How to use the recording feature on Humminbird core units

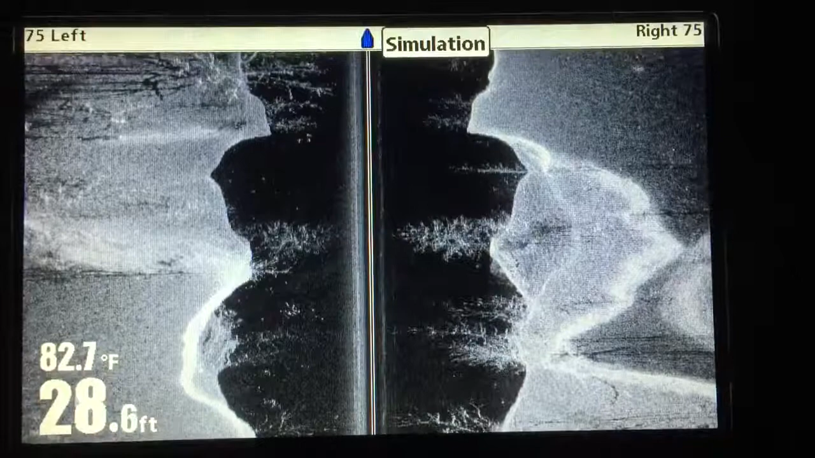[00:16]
On screen: depth 28.6 ft, water 82.7°F
Works the same way when you're out on the water. What you want to do, I would suggest a couple of things. Go to menu, menu, go to setup, go down to user mode, put it in advanced mode.
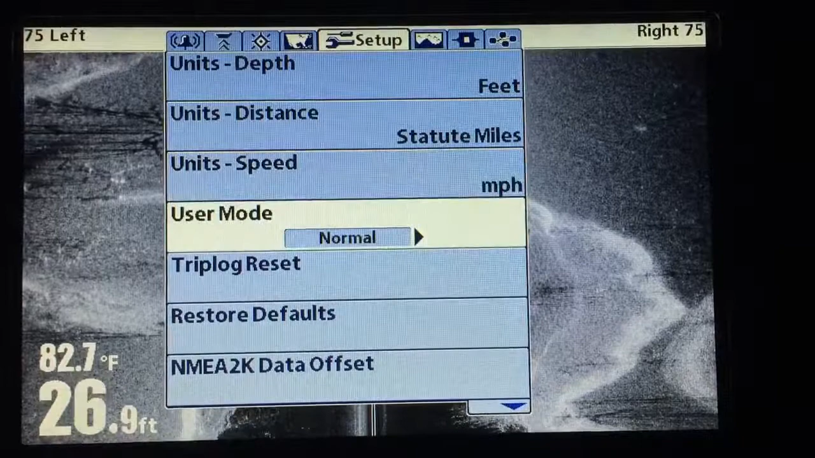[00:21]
On screen: depth 26.9 ft, water 82.7°F
I'm not a hundred percent sure that makes any difference with the recording view, but let's get it in advanced mode That gives you all the options at your fingertips.
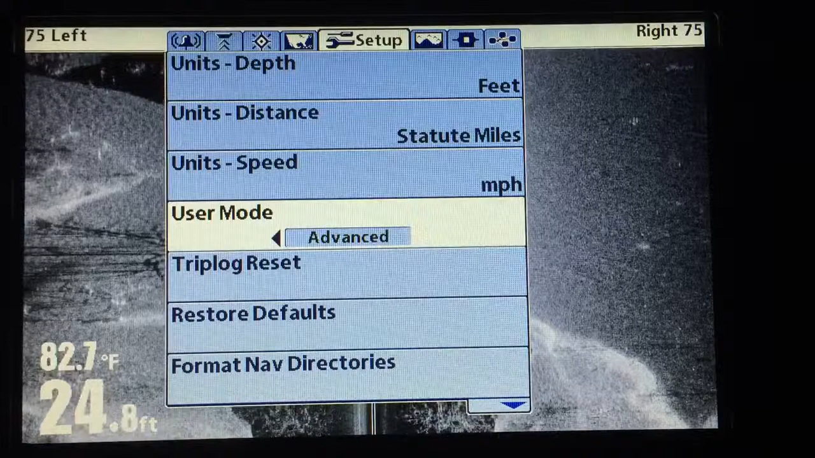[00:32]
On screen: depth 24.8 ft, water 82.7°F
Okay Then hit the exit button takes you back up to the top menu go over to views
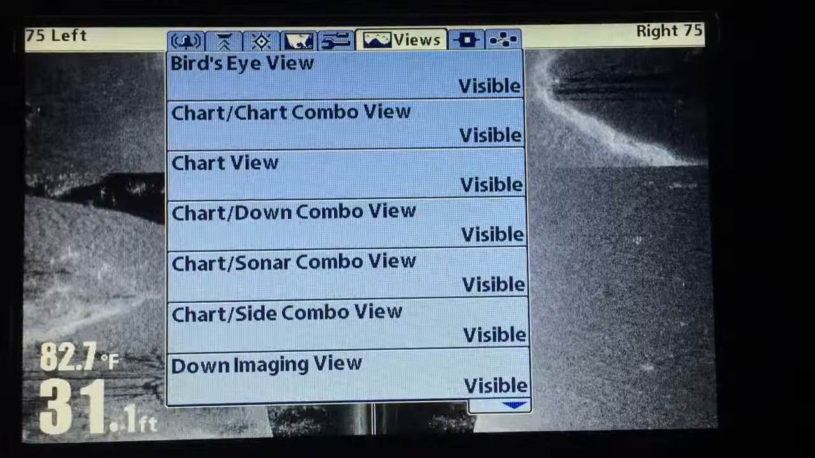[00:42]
On screen: depth 31.1 ft, water 82.7°F
Hit the up arrow key until you see snapshot and recording view. I have mine on visible You can't have it hidden.